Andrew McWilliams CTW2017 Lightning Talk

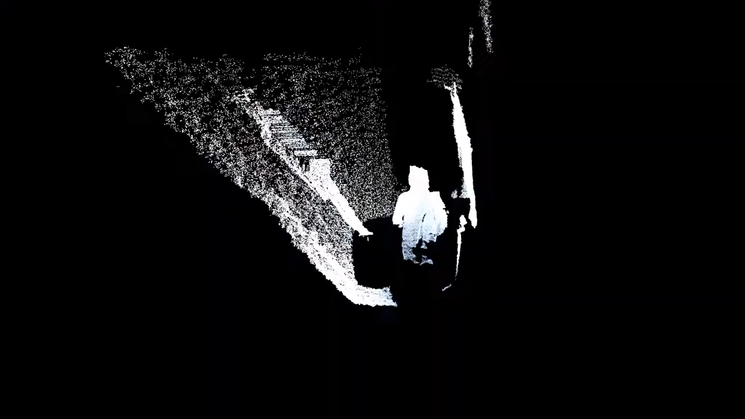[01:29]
And this is an incredible technology because you can shoot scenes from one position and then you can
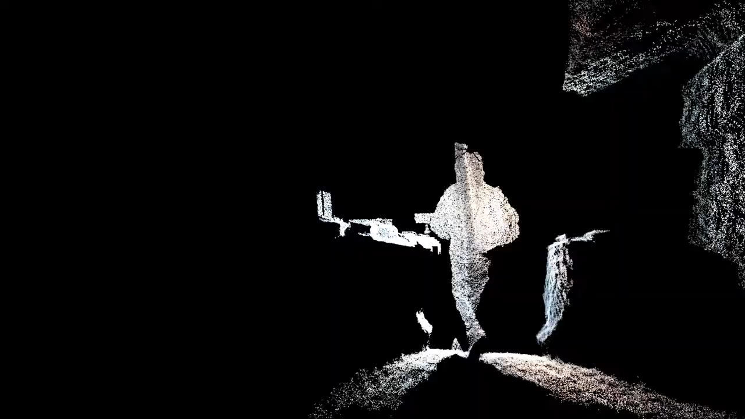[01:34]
re-render the scene from any other position in post-production,